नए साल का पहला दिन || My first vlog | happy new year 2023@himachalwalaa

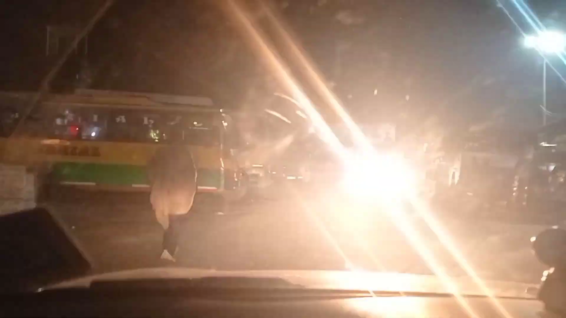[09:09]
सारा का सारा जो मार्किट है वो जातर क्लोज हो चुका है इतिलाई दिखा के आई
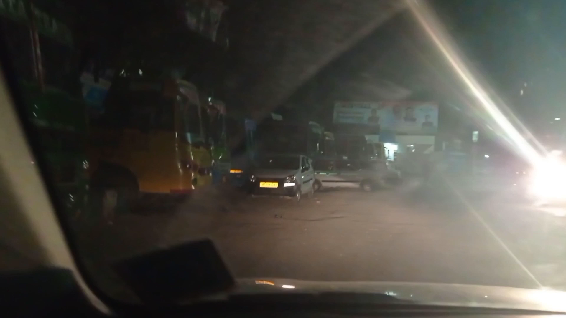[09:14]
बं� सामने की तरफ देख सकते हो
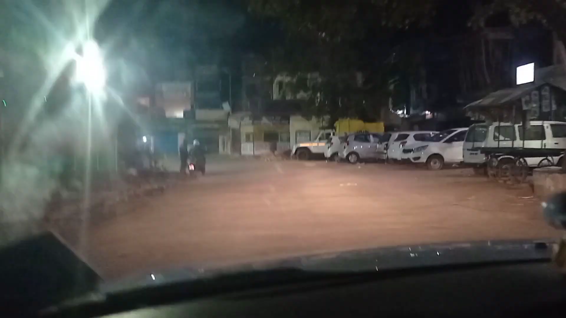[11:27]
तो दोस्तों अब जो है घर बापसी हो रही है तो सारी किसे जो सुझानपूर की मार्केट
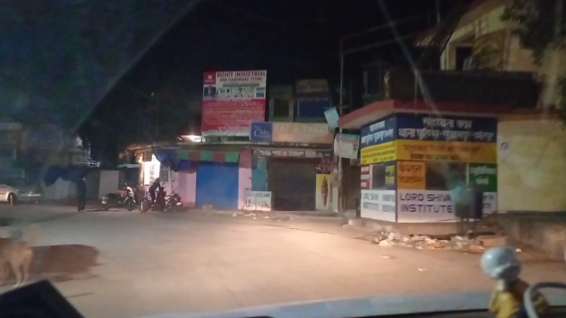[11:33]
है वो बिल्कुल बंद हो चुकी है और आगे जाल आगे तिनी बढ़ना ओ पर याड़ यह तिनी